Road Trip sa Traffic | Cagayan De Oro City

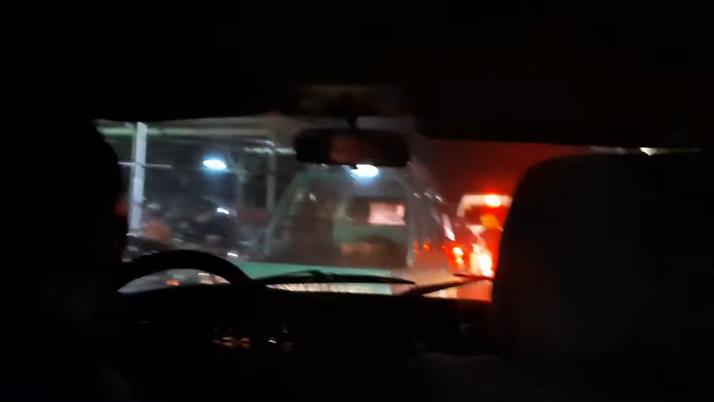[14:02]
Palabas na kami sa parking area.
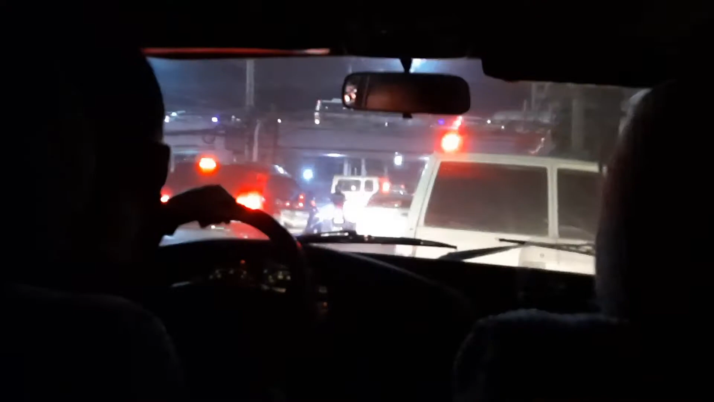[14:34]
Traffic na naman. So, hey! Here we go again. Dito sa overpass. So, traffic masyado. Masyado. Go.
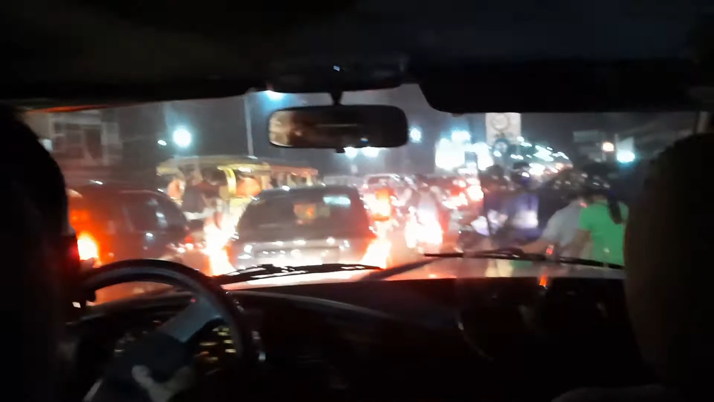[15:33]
Ang daming bridge dito, pero ito yung pinaka-traffic yata eh. Dito namin need na dadaan kasi mas malapit dito at diretso sa bahay.
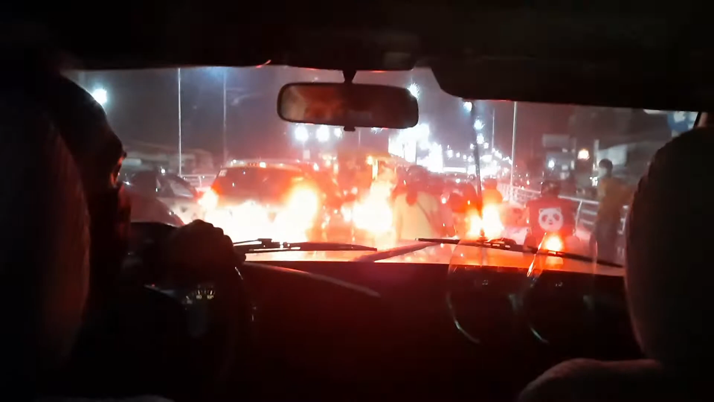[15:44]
Ayan, nagdudut-dutan yung mga sasakyan, pati motorcycles. So, imagine, pa-enter pa lang kami nito. Ayan, we are slowly moving forward.